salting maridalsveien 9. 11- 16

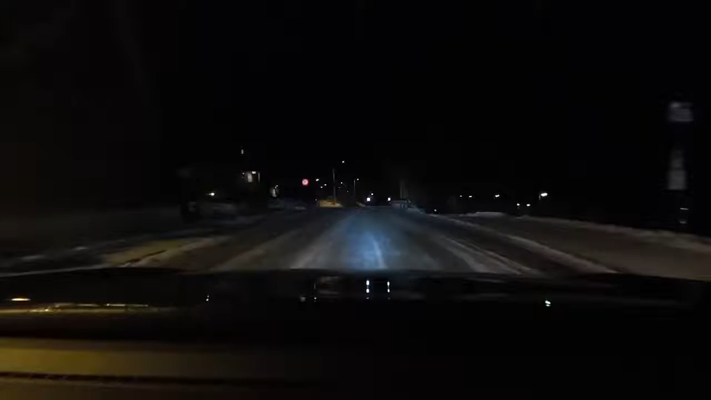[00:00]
9.11.2016. Da begynner det å bli noenlunde bra vinterføre etter slaps på dagen. Om en times tid nå så saltbilen her og ødelegger veier, biler, sko, hundelabber, etc. etc.